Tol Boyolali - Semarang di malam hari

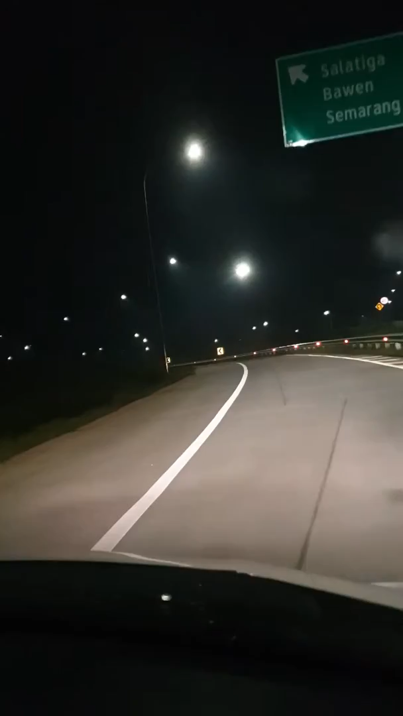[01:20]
Mungkin karena pertimbangannya masih dianggap cukup mahal ya tol Boyolali Semarang ini, jadi sepi sekali guys. Ini coba lihat guys ya, sepi sekali. Kenapa tol sepi ya? Ini guys, apa ini guys, tolnya sepi sekali guys.
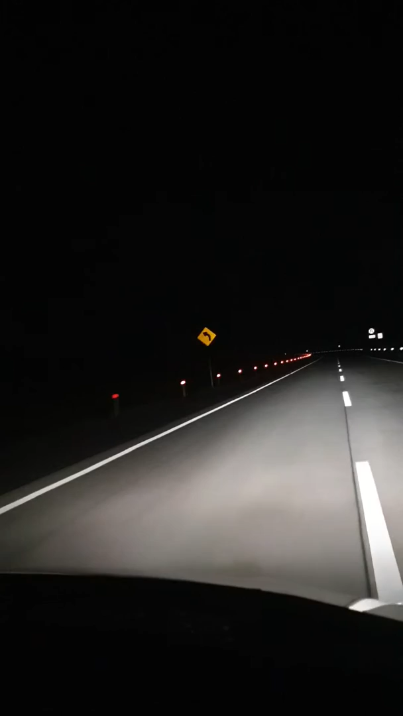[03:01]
mungkin seperti itu guys. Makanya ini sepi sekali nih guys, coba lihat jalannya, sangat sepi sekali kan. Dari tadi kita belum jumpa mobil guys, sepi.